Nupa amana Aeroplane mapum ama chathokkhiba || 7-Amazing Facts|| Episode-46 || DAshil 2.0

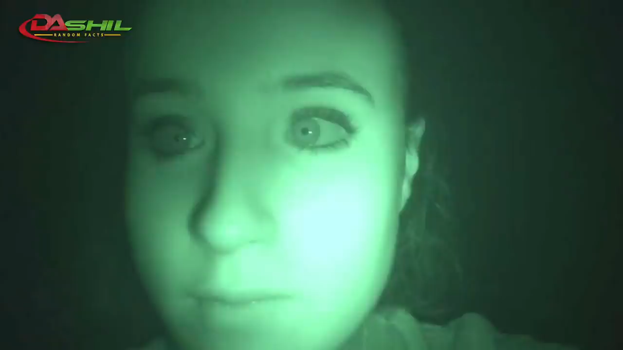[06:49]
Night vision enable oeba camera ni. Masi na amambam mafam da photo kapla basu clear oe na oo nabagi damakta putho khiba camera amakha ni.
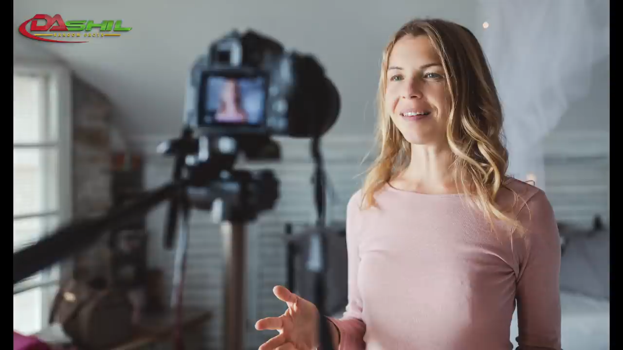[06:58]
Adubu masi ghi infrared lens asi ayuk nung thil da sijana ba matam dadi. Photo kapli ba misak adugi.
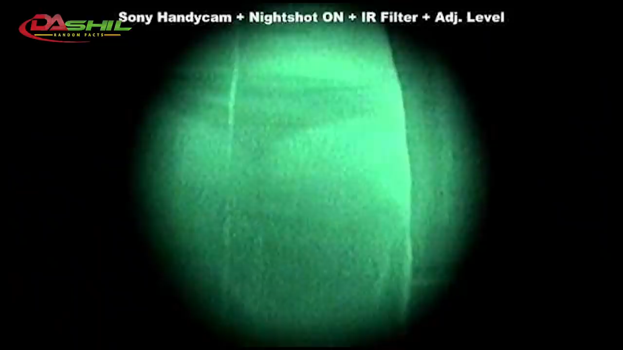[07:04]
Firool phao na oo bhang ami haiwa di misak adugi neket photo oe na uyi haiba ni.